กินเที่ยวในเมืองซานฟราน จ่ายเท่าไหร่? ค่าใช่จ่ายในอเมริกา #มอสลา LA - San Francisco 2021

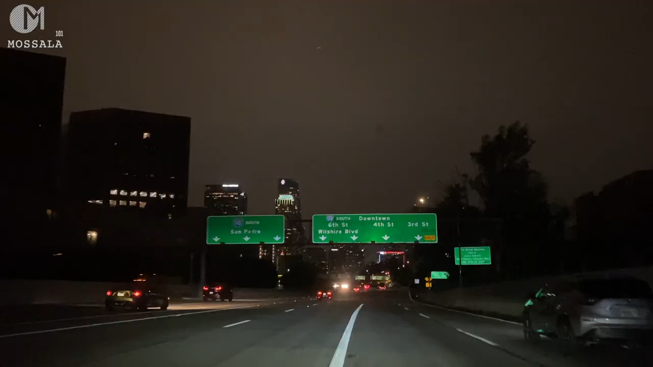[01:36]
็นไหมนี่คือบรรยากาศนะคะ DTLA นะคะก็เป็นย่าน Downtown Los Angeles ตอนตี 3 กว่ากว่าก็จะมืดตึบอย่างนี้นะคะเราก็